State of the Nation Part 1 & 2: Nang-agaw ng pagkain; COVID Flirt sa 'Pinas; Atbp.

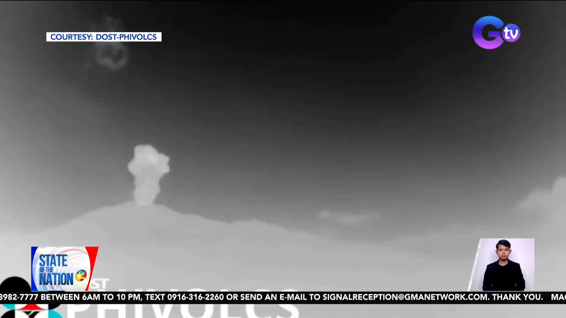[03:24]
Sa time-lapse camera footage ng P-Vox, kita kung paanong nagsimulang mabuga ng makapal na usok ang Bulcang Kanlaon bago mag-alas 7 kagabi. Hanggang sa magtuloy-tuloy ang pagsabog. Nasagap din ang dumadagong-dong na tunog mula sa pag-aalboroto ng Bulcang.